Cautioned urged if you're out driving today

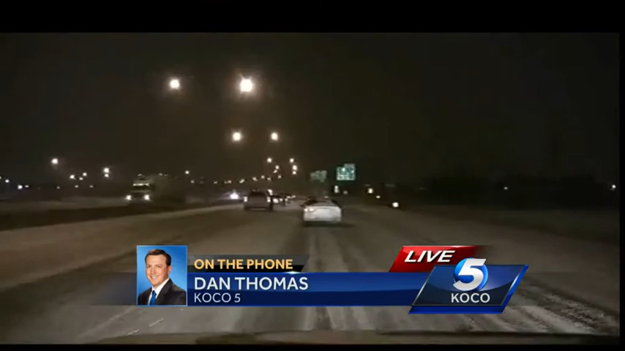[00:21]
AND AS WE TOLD YOU EARLIER, AS WELL, THE CITY'S CHRISTMAS PARADE IN MOORE HAS BEEN CANCELLED AS WELL FOR OBVIOUS REASONS HERE. TAKE A LOOK AROUND. YOU CAN SEE CONDITIONS HERE MORE. YOU KNOW, ON THE INTERSTATE, A LITTLE BIT BETTER. THEY JUST HAD THAT PLOW CREW COME THROUGH, TWO ODOT PLOWS COMING THROUGH, WORKING IN TANDEM TO REALLY JUST SCRAPE RIGHT DOWN TO THE CONCRETE HERE. SO I-35, FOR THE MOMENT AT LEAST, IS LOOKING PRETTY GOOD. BUT GUYS, THE SNOW JUST CONTINUES TO COME DOWN ALL MORNING LONG.